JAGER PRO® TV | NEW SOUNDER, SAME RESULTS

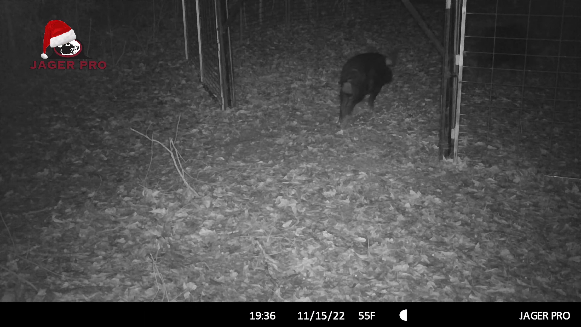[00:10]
Hey everybody, I'm Josh with Jager Pro, and I'm out here today to give you an update on the last video's trap site. As you saw in the last video, we were able to make a capture on a sounder of 6 using recon, intel, and conditioning them to the bait site.
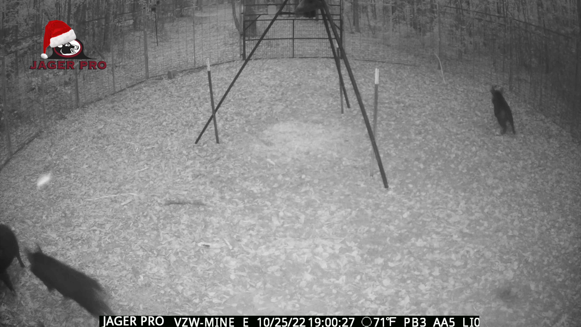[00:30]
It's always important to keep your trap site clear, just in case you have any other sounders in the area.
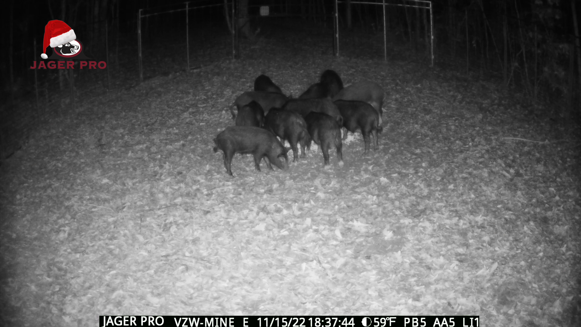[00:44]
Because we were prepared, we were able to capture an additional 11 in the same trap.